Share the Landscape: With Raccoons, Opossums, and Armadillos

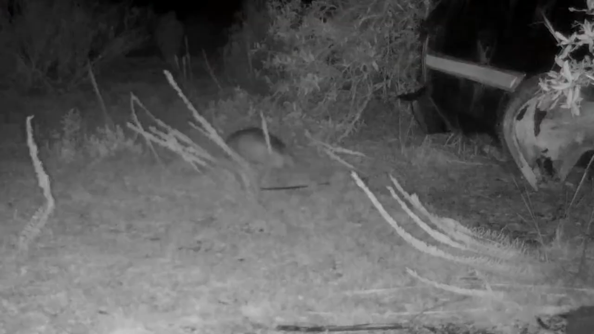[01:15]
Armadillos are common throughout most of Florida as well and are also present in urban areas.
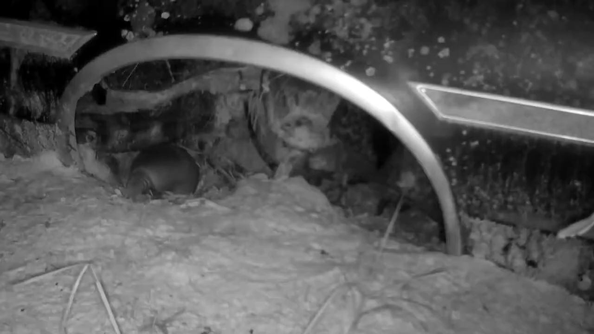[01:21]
Armadillos make their homes in burrows that they dig and can have several different burrows with multiple entrances. They do not have good eyesight,